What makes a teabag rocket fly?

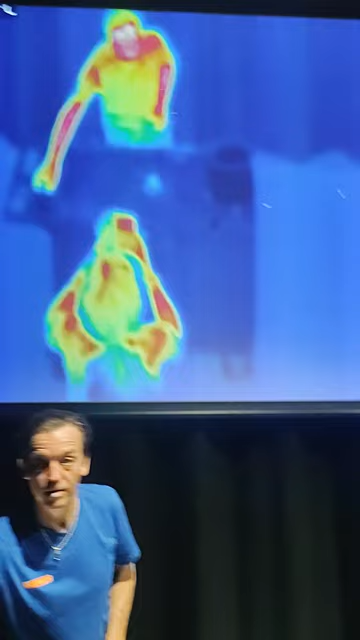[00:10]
Why does this happen? Is it the warm air lifting it? Or is it the cooler, denser air around and below the ashes that push into the gap and squeeze it into the air?